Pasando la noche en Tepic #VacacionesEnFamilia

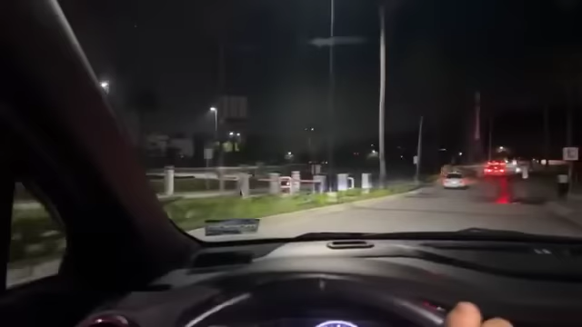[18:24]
Pues el GPS nos lleva. Dijo el gringo el GPS. Uh-huh. Ahora vamos a agarrar para la derecha.
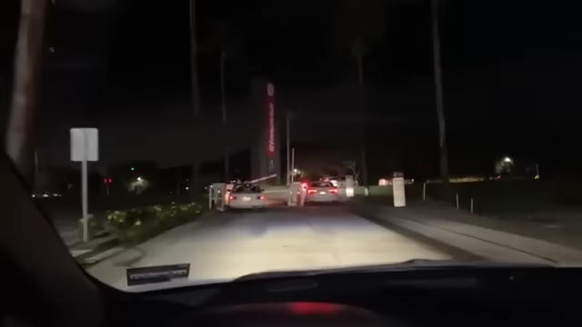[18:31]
La derecha por Boulevard Luis Donaldo. Oye, mami, entonces uno ya no paga.